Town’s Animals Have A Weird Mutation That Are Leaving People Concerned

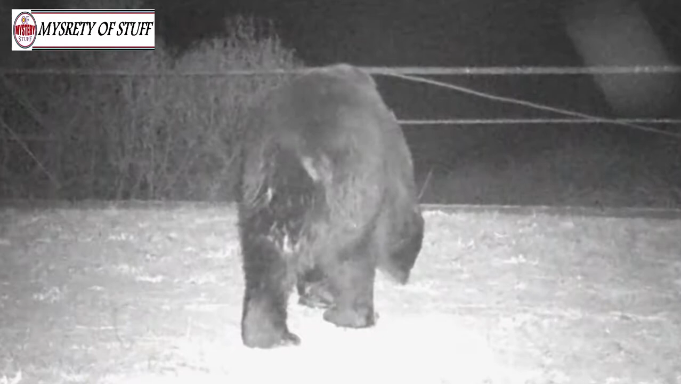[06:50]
Even the European brown bear, a species not seen in the region for nearly a century, has been spotted in the zone.